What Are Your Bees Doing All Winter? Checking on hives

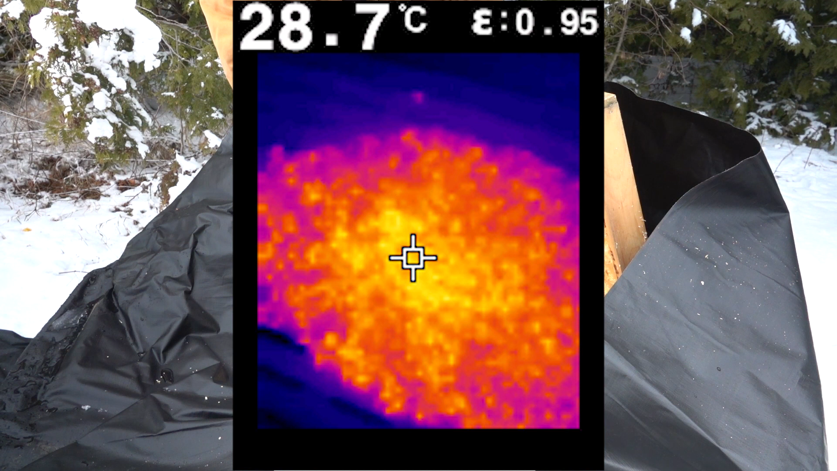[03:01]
On screen: spot 28.7°C
right on these bees here anywhere from 25 to 29 and then when I put it to the side it's about 4 degrees Celsius
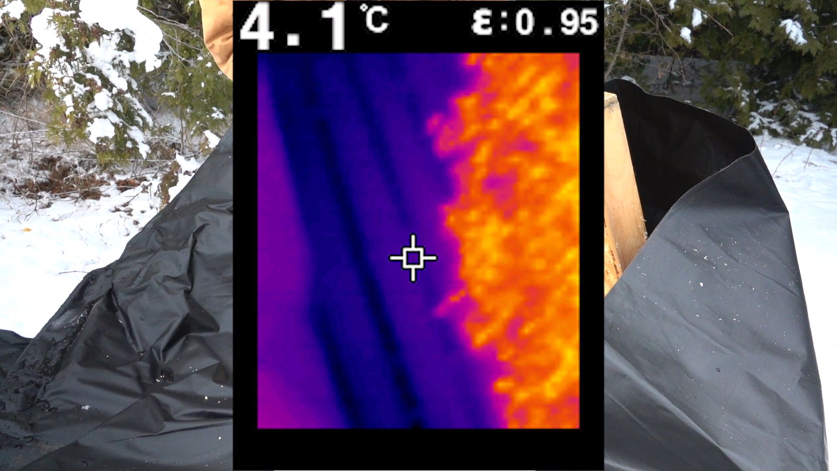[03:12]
On screen: spot 4.1°C
outside of the cluster of bees on the outside frames Okay,
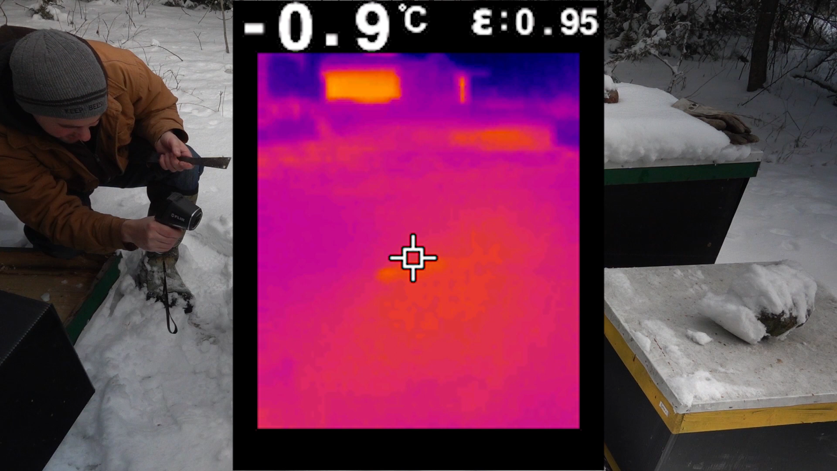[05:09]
On screen: spot -0.9°C
well there looks like a small amount of heat coming out that hole
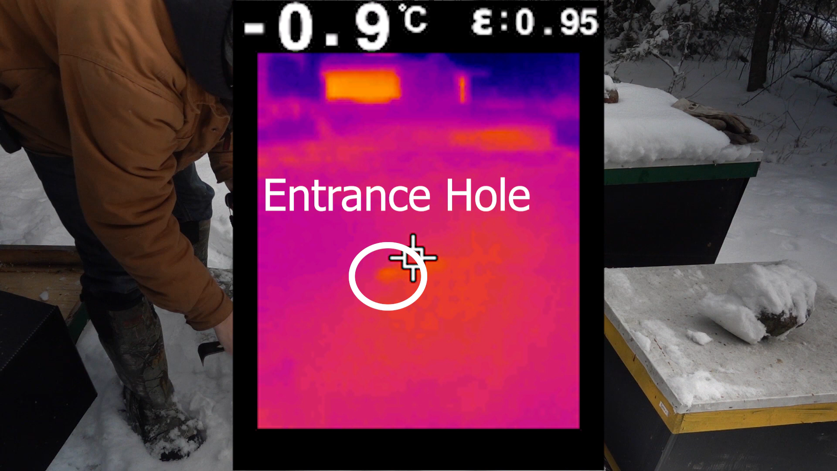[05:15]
On screen: spot -0.9°C
well what I could do if I can just move this I can move the insulation a little bit
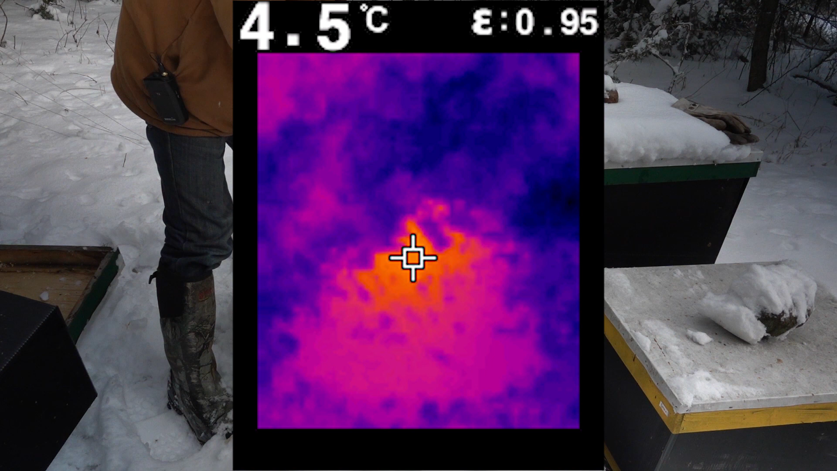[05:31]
then I can see that's four or five degrees on there